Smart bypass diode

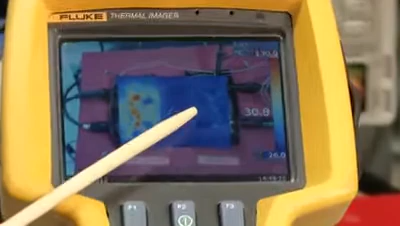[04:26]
which reached about approximately 30 degrees Celsius.
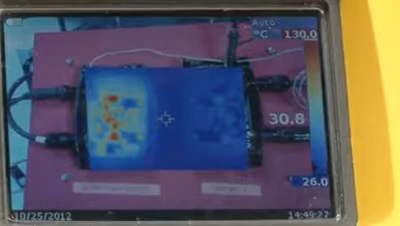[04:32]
On screen: spot 30.8°C, scale top 130.0°C, scale bottom 26.0°C
Also, you can see the more quantitative measurements.